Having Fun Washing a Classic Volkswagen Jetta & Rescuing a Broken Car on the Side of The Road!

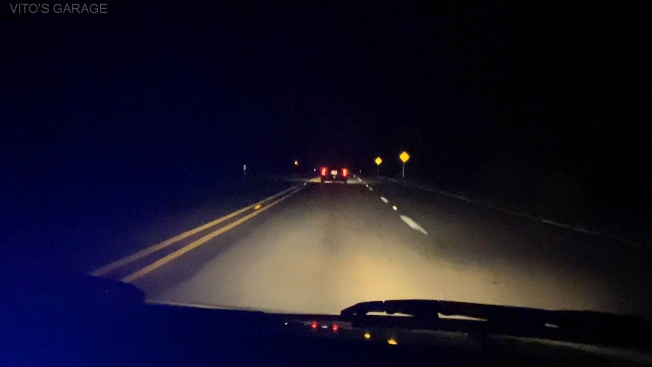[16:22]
them they're they're driving they're good for right now so everybody's passing us this way all the same thing happened no no i think he's still good you're just shifting i think it's still good all right he's probably gonna turn around right here
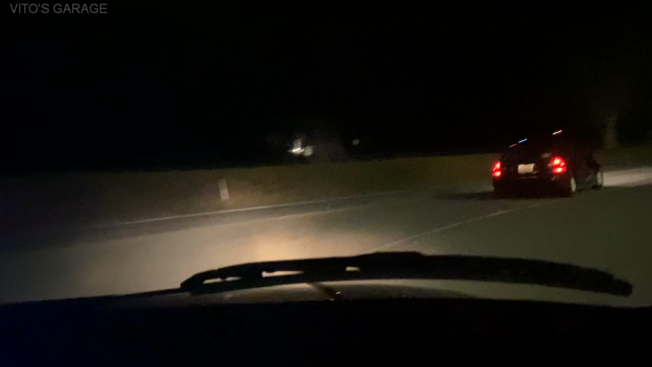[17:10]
oh you see that flash that thing is low too that car jeez his exhaust is bad it's worse than mine yeah it's worse yours at least smells like oil his is like straight fuel yeah he's running rich right now get those sparks right there that car is really low i don't know if it's exhaust or something but he's throwing sparks right there on the ground
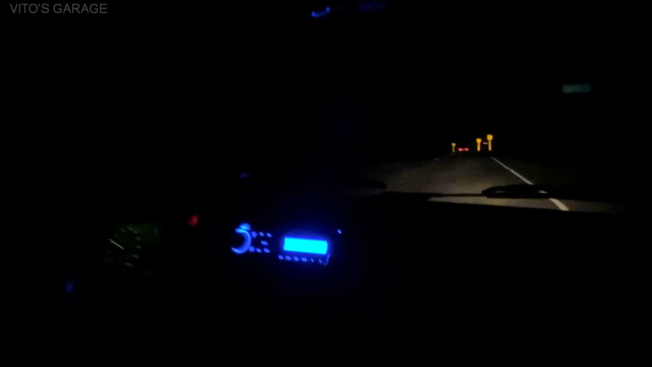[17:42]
well good job natan we did it rescued some people uh read that good dream team well so far so good we've been following this guy for about 10 minutes now he's doing all right the axle is still in place he's he hasn't stopped so that's a good thing so we're thinking that possibly when he was putting the refreshed engine back in and everything that he possibly